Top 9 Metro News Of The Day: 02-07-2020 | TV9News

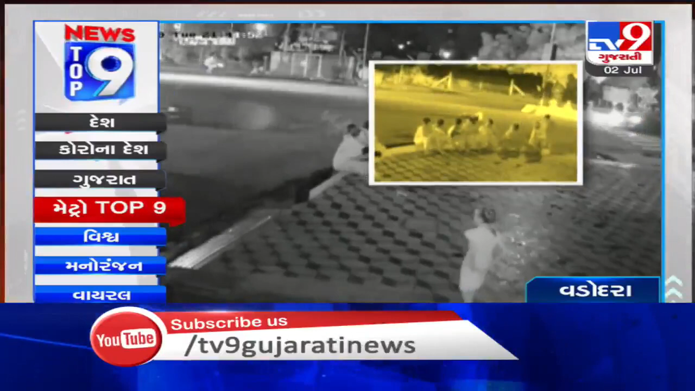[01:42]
अरोपी ना टूबिलर पर थी पठकाता अलाडी जवान नुबरत्यू पते गंच मात रीसमी जूने पॉलिसे टूबिलर चालक सामे करफी भंगनी कारेवाही करवा अलाडी जवाने तेना बाहन पर